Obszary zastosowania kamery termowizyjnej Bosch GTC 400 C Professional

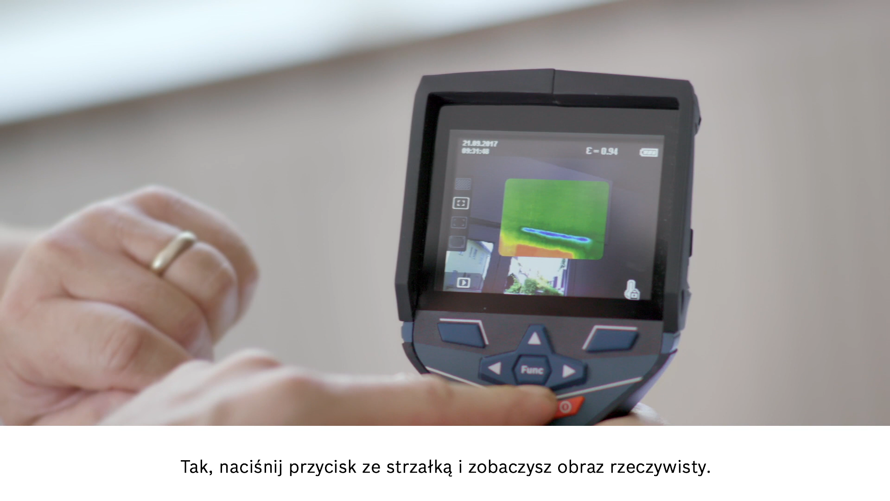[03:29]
Press the arrow button here and you'll see the real image. That way it'll be easier for you to show your customer where exactly you measured. The next step is to save what we've done.
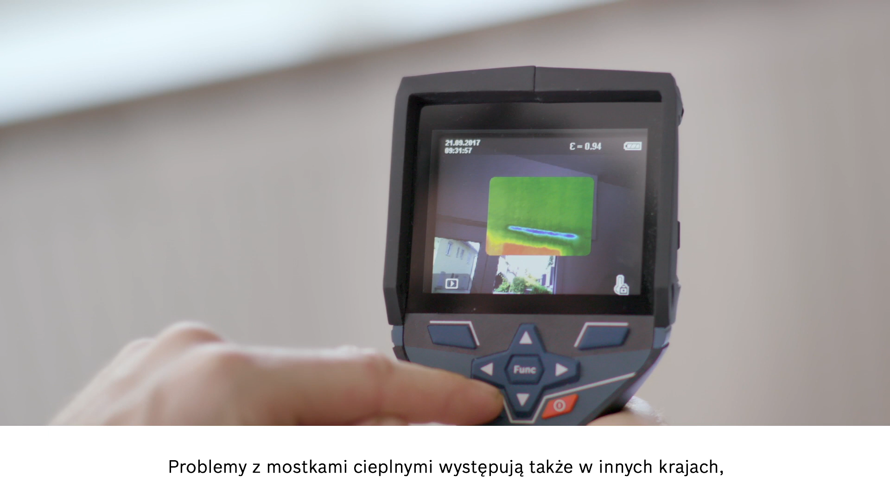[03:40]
In other countries, they have the exact opposite of this thermal bridge issue with air conditioning systems.
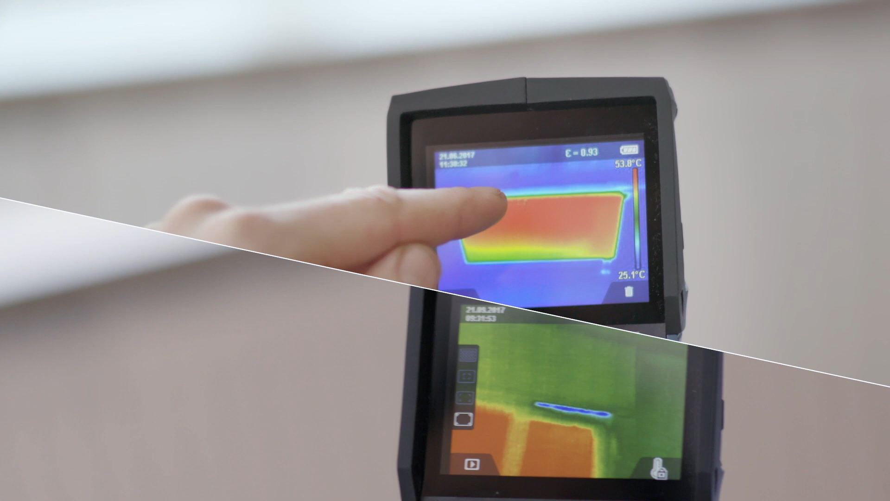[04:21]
On screen: scale top 53.8°C, scale bottom 25.1°C
Here in the bathroom, I've installed underfloor heating. And I'd like to use the device to check that it's all working properly. No problem.
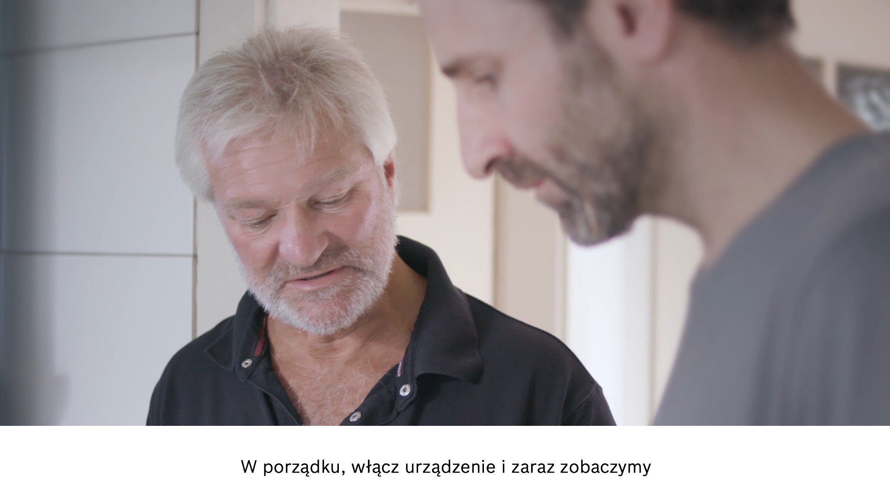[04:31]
Just start the device up and there you can already see the heating on the display.
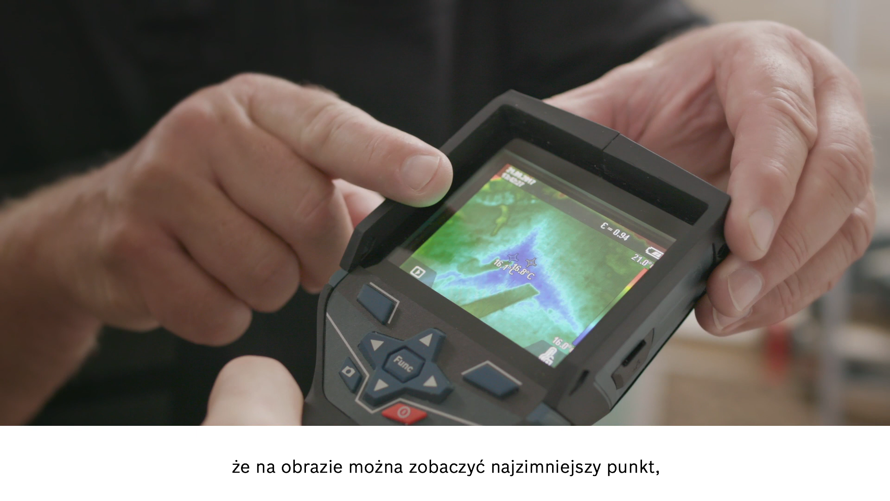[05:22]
It's very clearly a different color in the temperature display, too.